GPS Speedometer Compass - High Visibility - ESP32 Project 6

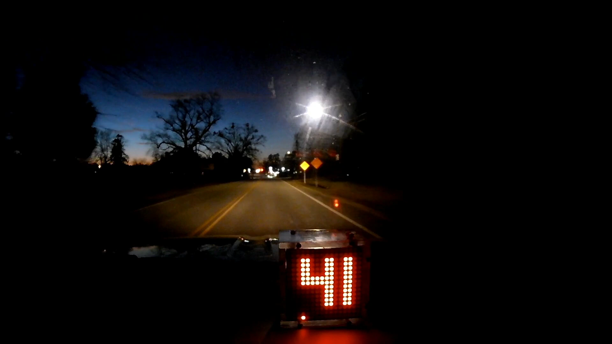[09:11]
All right, we're heading back into the thriving metropolis of Comer, Georgia. Drive through these lights and see how things look, but overall, everything looks great to me, I
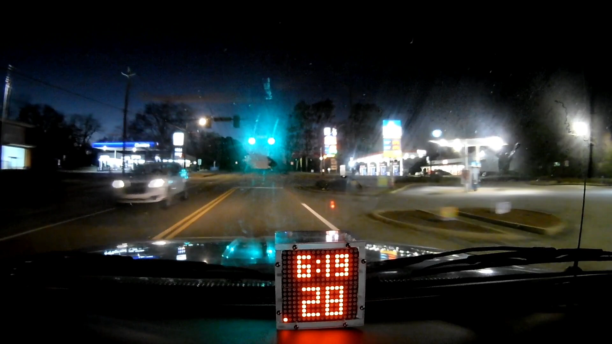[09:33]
can see it really easily,
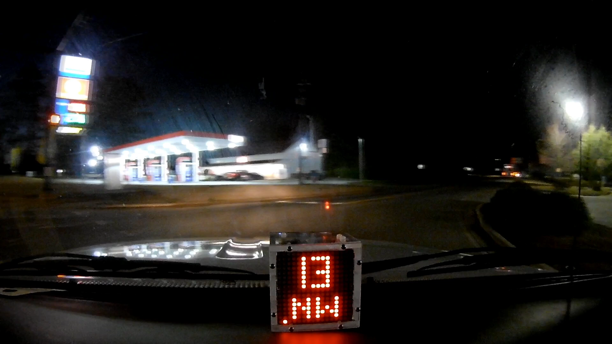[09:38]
it's not glary or bright,
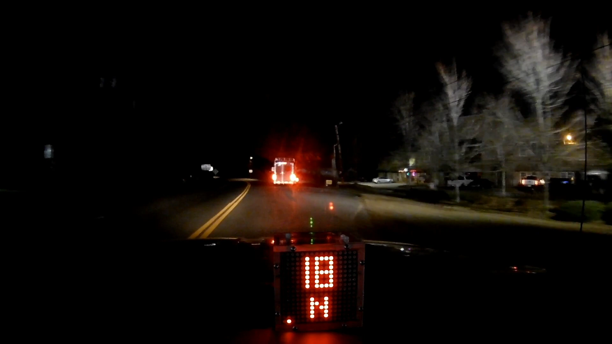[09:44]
very easy to see, easy on the eyes.